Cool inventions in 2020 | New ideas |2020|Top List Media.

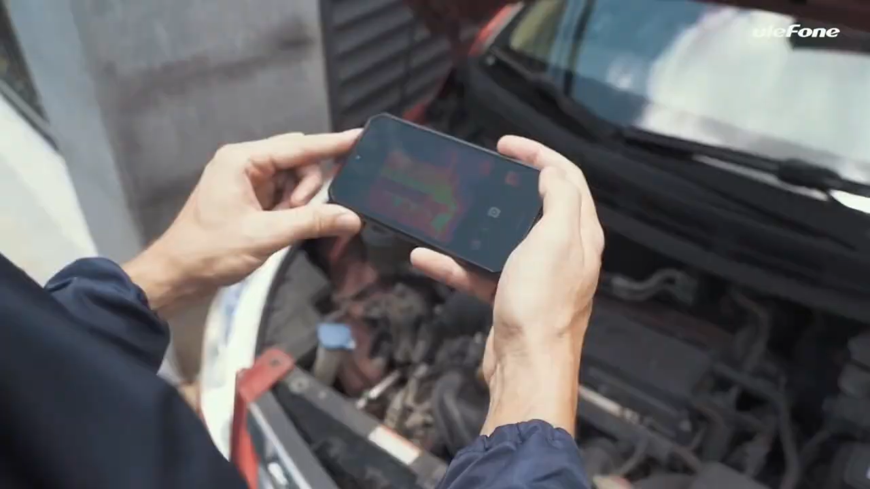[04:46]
and even first responders thanks to its integrated thermal camera and endoscope support.